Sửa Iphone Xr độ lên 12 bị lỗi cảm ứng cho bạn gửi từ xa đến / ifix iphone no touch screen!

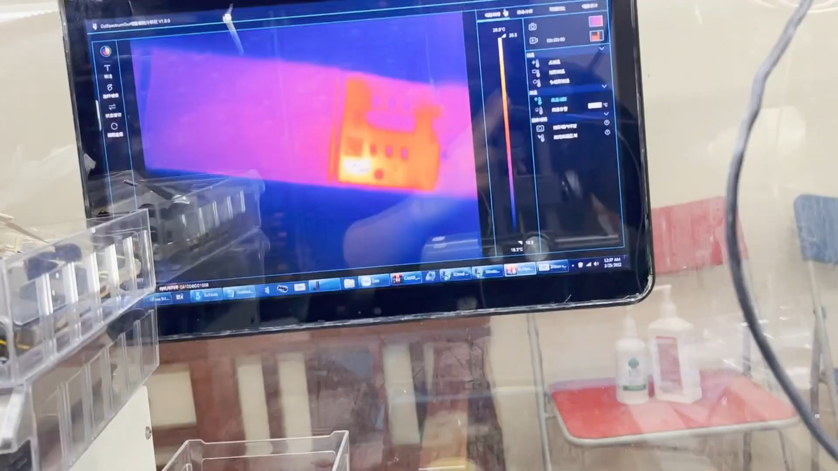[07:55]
Con này dòng dò thấp như thế nên em phải nhìn kỹ nhé.
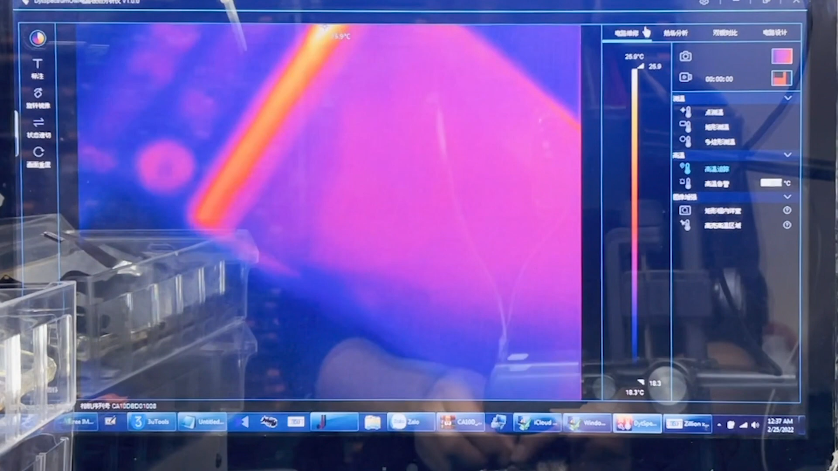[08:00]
Mình nâng cấp 0.46 để cho nó dò xem dòng dò cao ở đâu nhé.
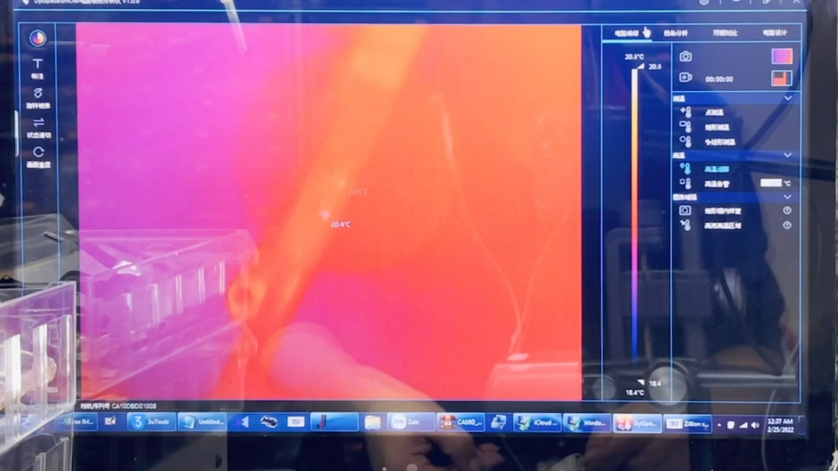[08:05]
On screen: scale top 20.8°C, scale bottom 18.4°C
Hiện tại chưa nhìn thấy dòng dò đâu nhé.
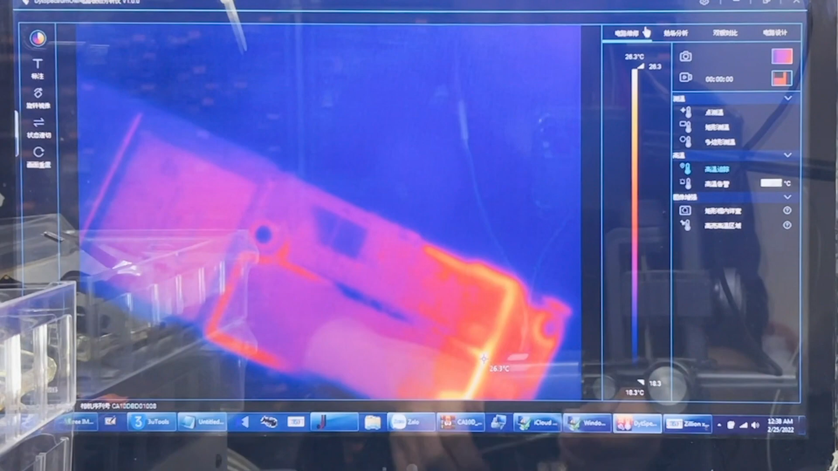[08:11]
On screen: scale top 26.3°C, scale bottom 18.3°C
Con nó cái lồng trên này xem có dò lồng này không nhé. Lồng trên này thì dính nước nhưng mà không thấy dò.
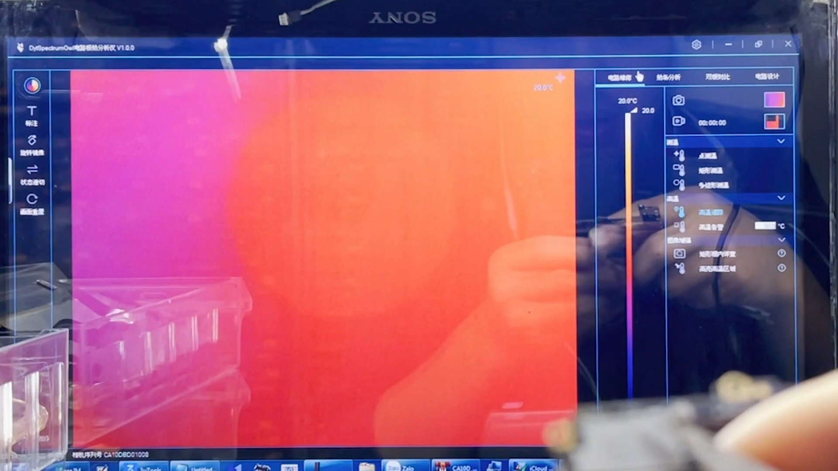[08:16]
Dò thấp sau dính nước dò như này rất khó tìm nguyên nhân nhé.
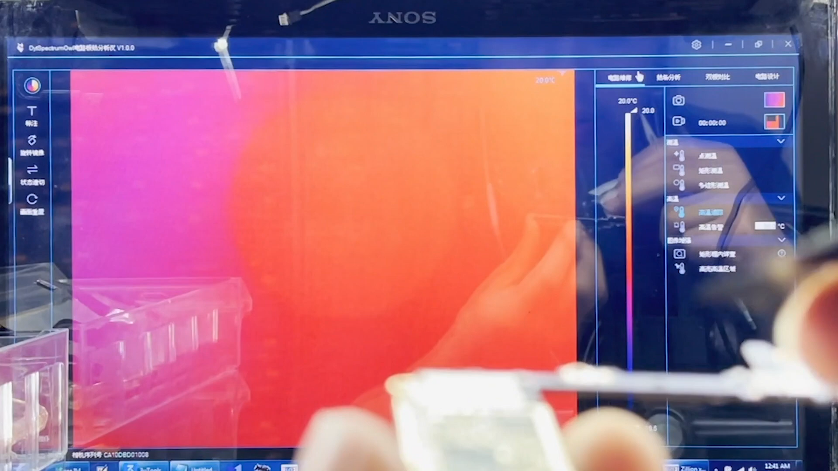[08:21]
Trên này bẻ đi một dàn nhé. Đấy, thợ cho bẻ được một dàn.
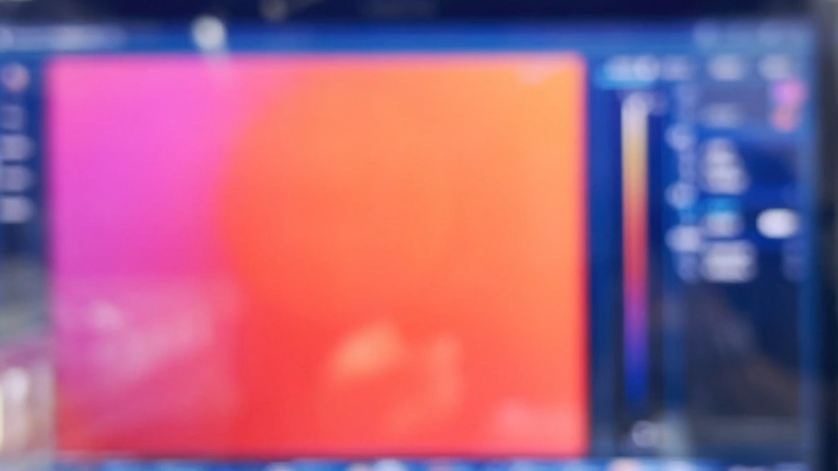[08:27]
Ok, nhưng mà cam nhìn xem ra được cái giò thấp như này có ra được không.
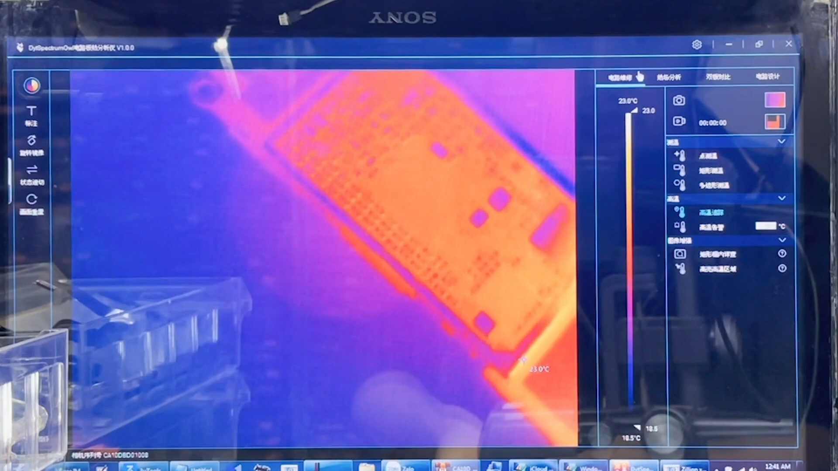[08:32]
Còn mà giò thấp này mà có lồng không bao giờ nhìn được cả.
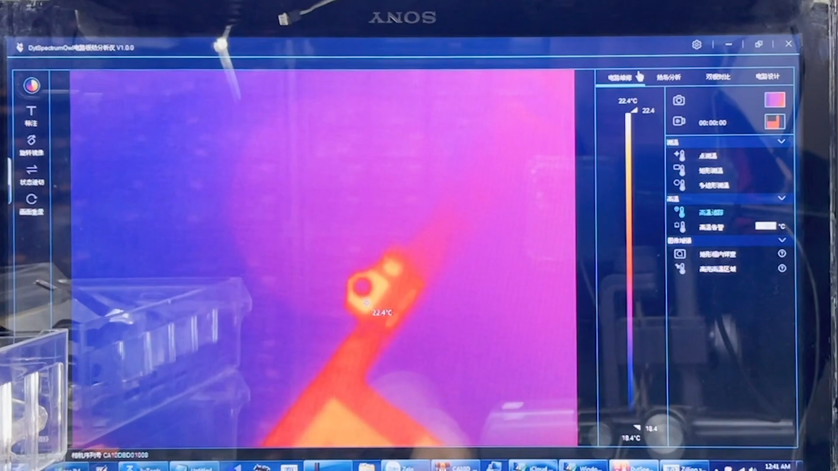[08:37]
On screen: scale top 22.4°C, scale bottom 18.4°C
Mặt sau không thấy gì. Chẳng có lẽ chạm với con công suất ở góc này thì cũng hơi lạ.
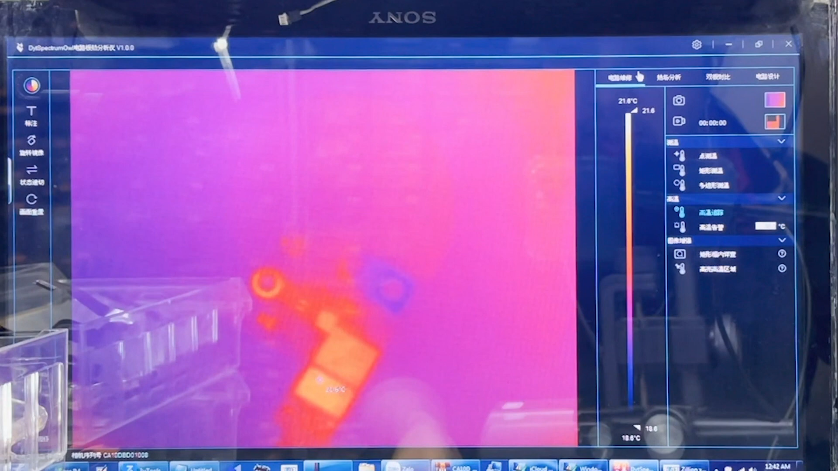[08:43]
On screen: scale top 21.6°C, scale bottom 18.6°C
Không thấy điểm nào bất thường cả.
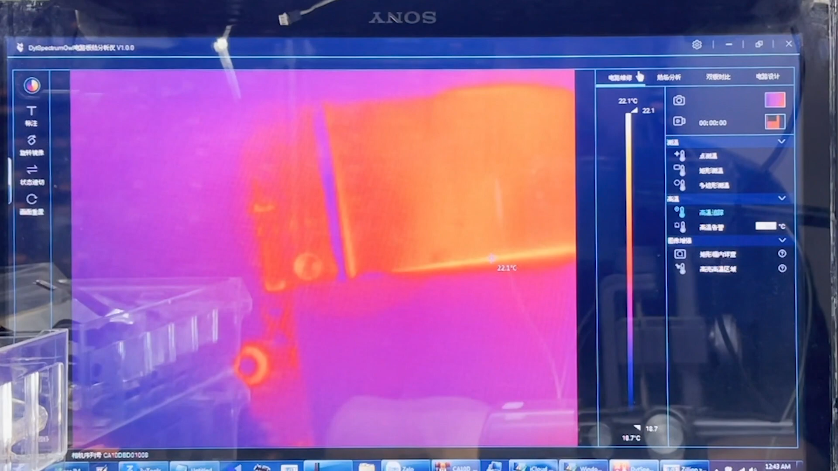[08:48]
On screen: scale top 22.1°C, scale bottom 16.7°C
Mình sẽ mở lồng CPU kiểm tra xem trong lồng thấy có bị gì không nha.